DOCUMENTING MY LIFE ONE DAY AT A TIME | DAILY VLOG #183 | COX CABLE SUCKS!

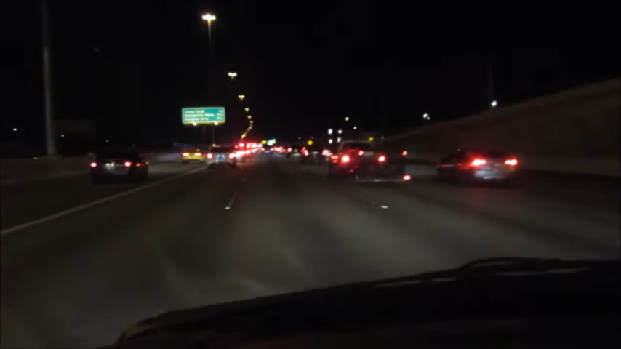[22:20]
Wow, even this new route, I'm dealing with traffic. Oh my God, it's gonna be every day now? Sunday night, traffic again? What is going on over here?